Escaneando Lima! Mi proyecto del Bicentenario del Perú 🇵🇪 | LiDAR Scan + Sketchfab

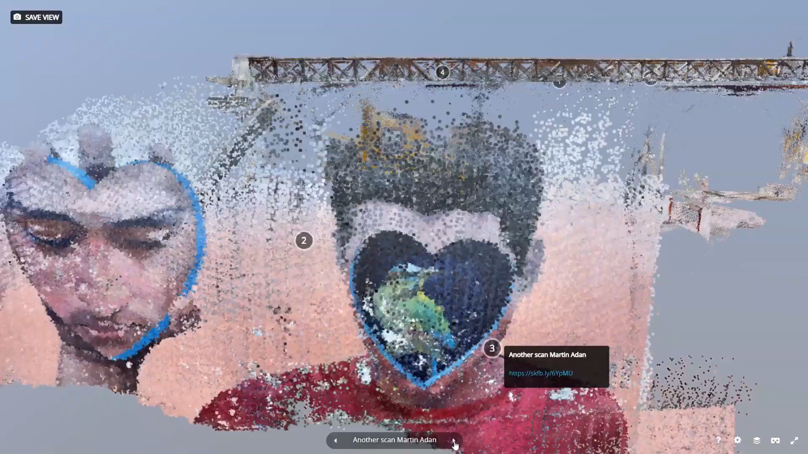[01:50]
El puente fue capturado a través de una técnica conocida como Point Cloud,
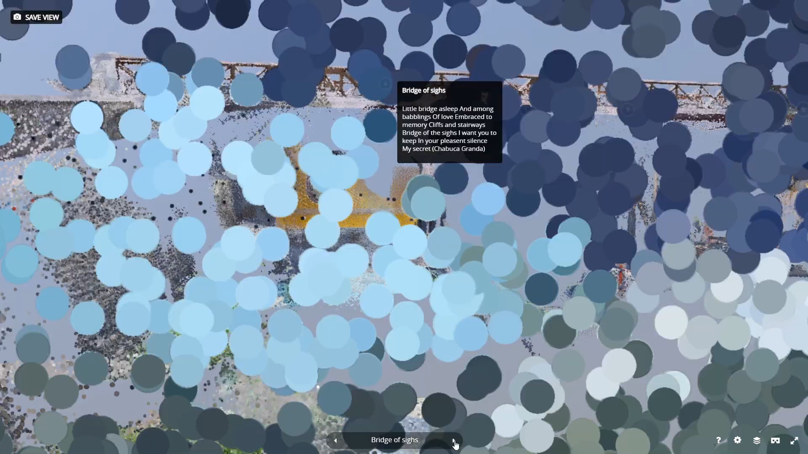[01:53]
gracias al sensor LiDAR de los smartphones.
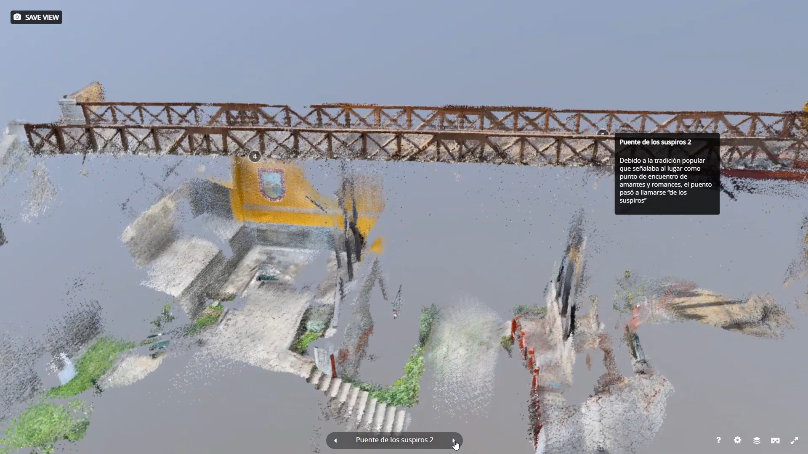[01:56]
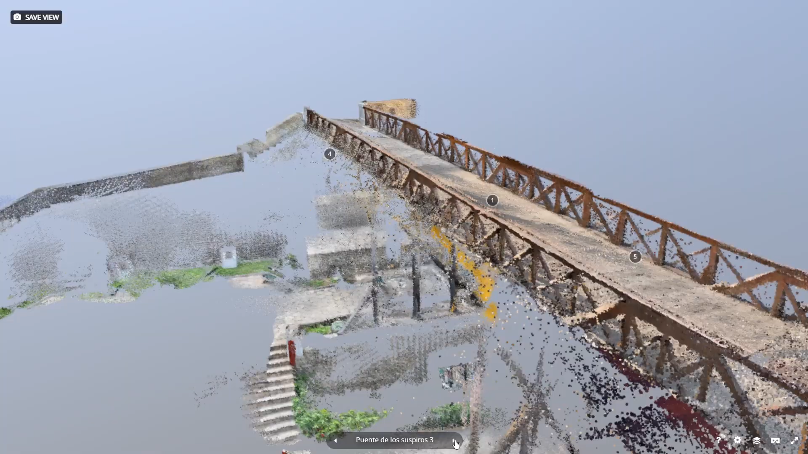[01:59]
Por ello ves esos puntos flotantes.
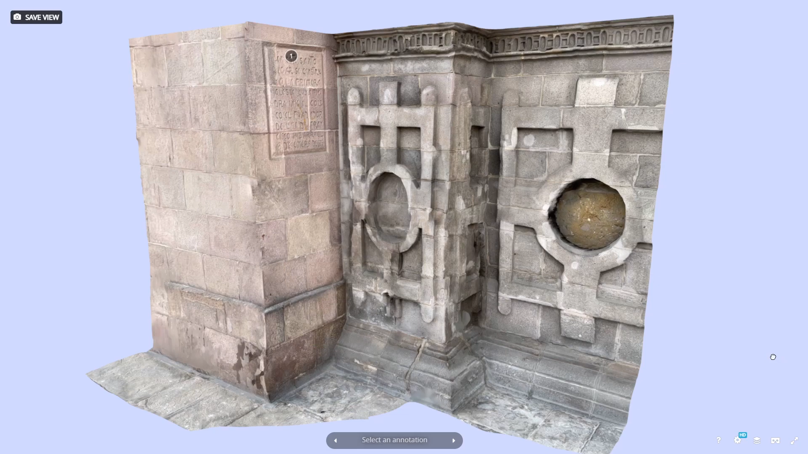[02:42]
Tenemos un detalle más que aparecerá en otra puerta, una inscripción que reza así.
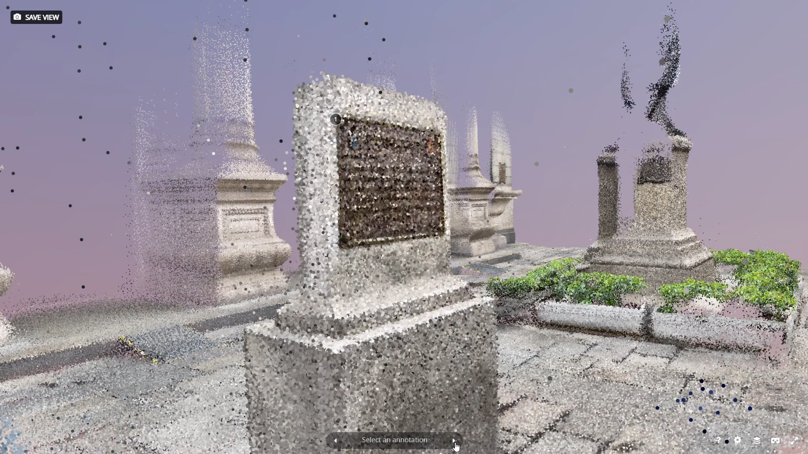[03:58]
uno de los lugares donde José de San Martín proclamó la independencia.